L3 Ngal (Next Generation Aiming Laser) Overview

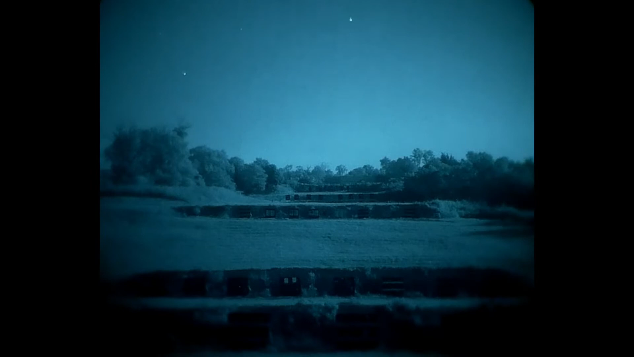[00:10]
This is L3's next-generation aiming laser. This is their newest newest iteration of laser. So we'll start out we've got low power IR. One thing to note which is nice on the UHP and on the Pektikine as a program setting that we have to program the illuminator to do strobe functions which is stupid shit that no one uses. So on the ingall that has been eliminated so there is no wasted click or setting on the actual unit which is nice for trying to run the unit fast.